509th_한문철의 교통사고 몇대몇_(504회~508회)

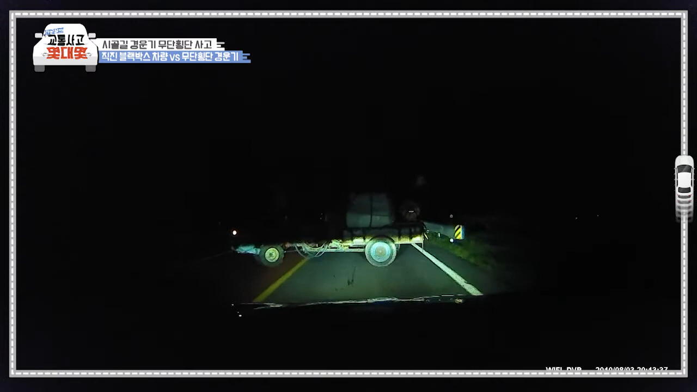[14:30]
갑자기 경운기. 아무것도 없어요. 시커메었는데 경운기가 나타났습니다. 다행히 급제동하면서 사고로까지 이어지지는 않았는데요.
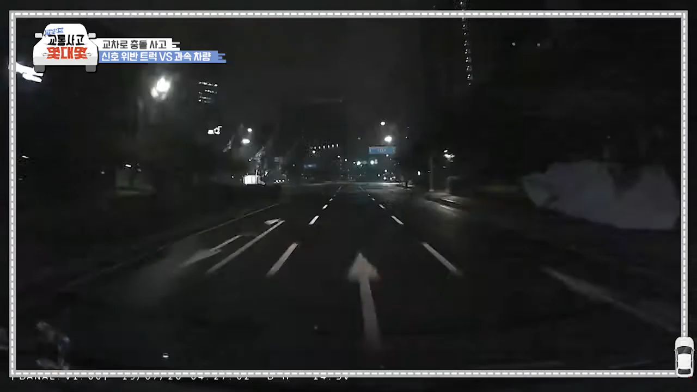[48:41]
빵 하면서 신호등이 황색 신호로 바뀌었습니다 황색 신호로 멈춰줘야죠 황색 신호에 왜 계속 달려 들어왔습니까?